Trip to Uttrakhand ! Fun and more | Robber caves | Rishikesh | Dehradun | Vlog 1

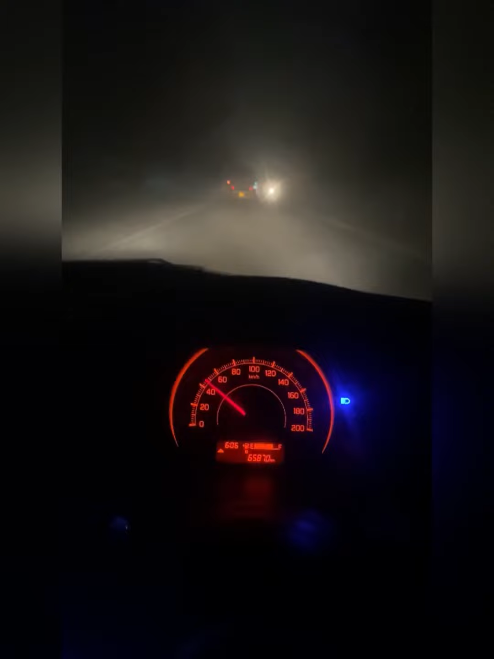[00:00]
इतनी ज्यादा फोग है तो चीरता हुआ जा रहा है फोग है। तो भाई लोग अभी हमारा हो गया एक छोटा सा एक्सीडेंट भाई। अभी मैं जा रहा हूँ रॉबर्ट्स केव।
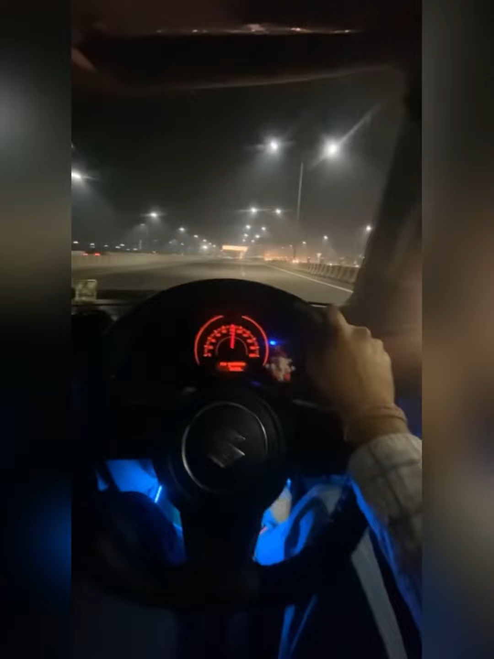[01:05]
भाई लोग अभी देखिए हमारे सामने जो ट्रक जा रहा है वो है HR-55 का। अब देखो मतलब गुड़गांव से ही आया ये ट्रक और इतनी फोग है, इतनी ज्यादा फोग है तो चीरता हुआ जा रहा है फोग है। भाई बताना।